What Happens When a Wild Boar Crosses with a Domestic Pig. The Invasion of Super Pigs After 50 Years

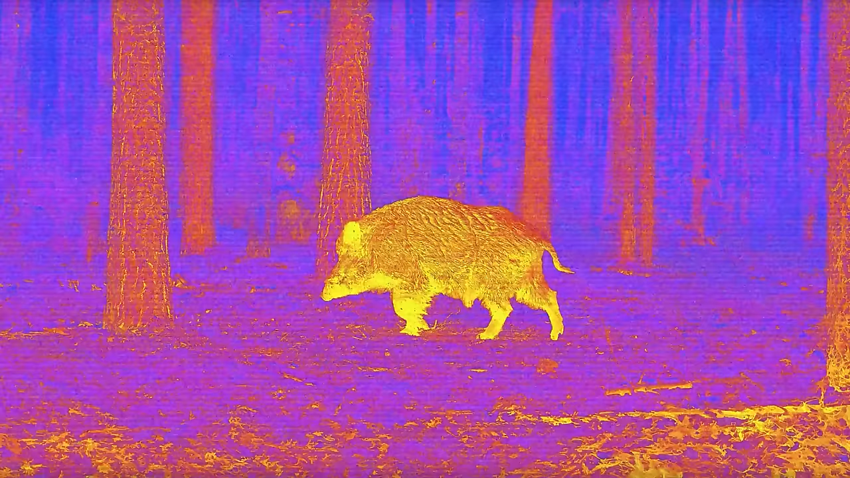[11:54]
is using military equipment, like thermal imaging scopes, which you can find on eBay for around $12,000 each to track down feral pigs.
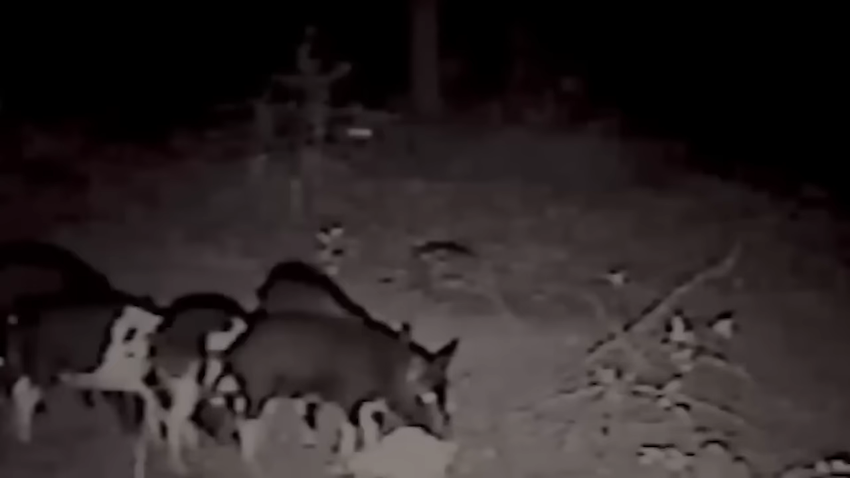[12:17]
The military can clear out a whole farm of wild pigs achieving success that other hunters can only dream of.
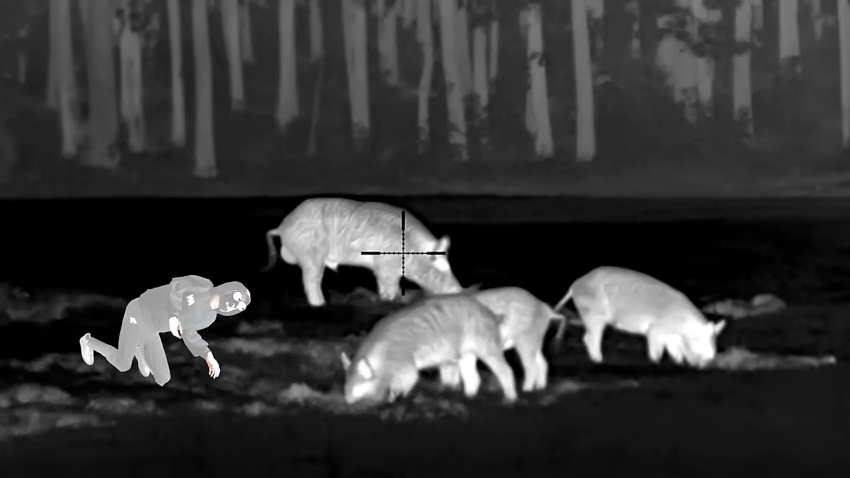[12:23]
They don't even label it as a hunt.
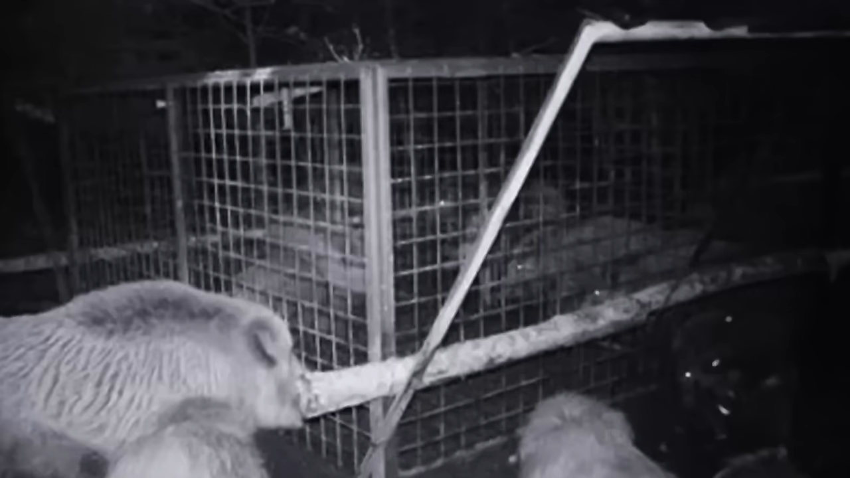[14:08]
Feral hogs have a knack for helping each other out. There's even a video showing a grown-up female hog helping two little ones escape
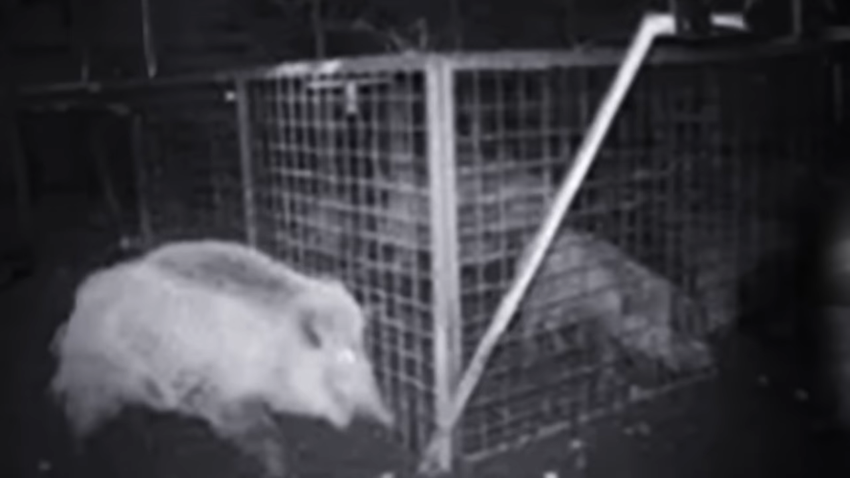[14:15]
a trap by moving some logs that were blocking the way. It's impressive enough that she realized how the trap even works in the first place.